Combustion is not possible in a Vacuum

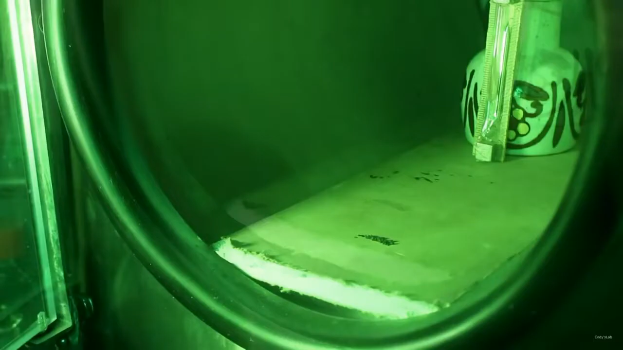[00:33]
okay as you can see it produced lots of smoke and burned rather quickly
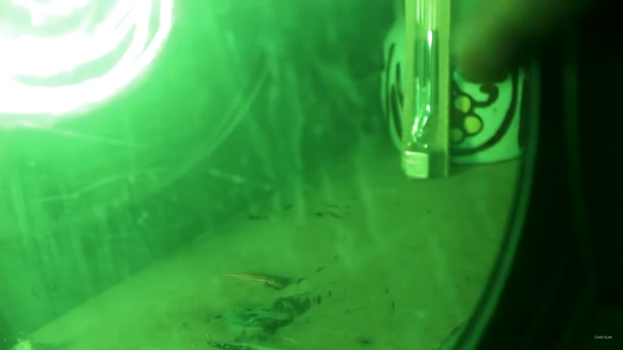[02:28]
solid piece they can't chain and continue burning
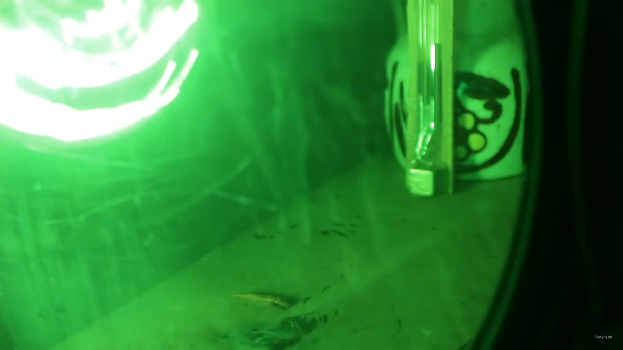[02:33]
so I've let a little bit more air back into the chamber let's see if it'll burn now
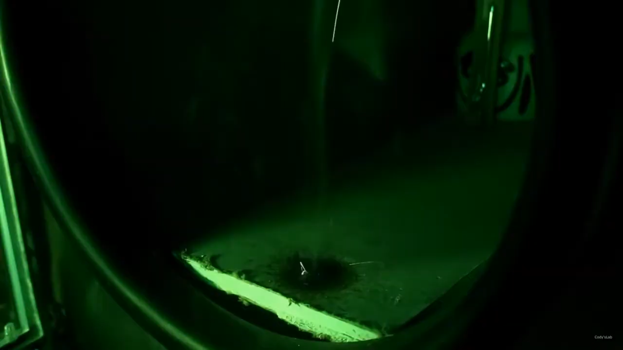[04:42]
here we go that burned up
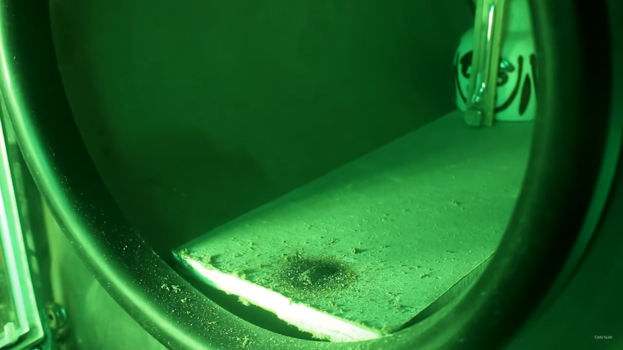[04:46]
I can see that there's uh little bits of iron some magnesium oxide floating around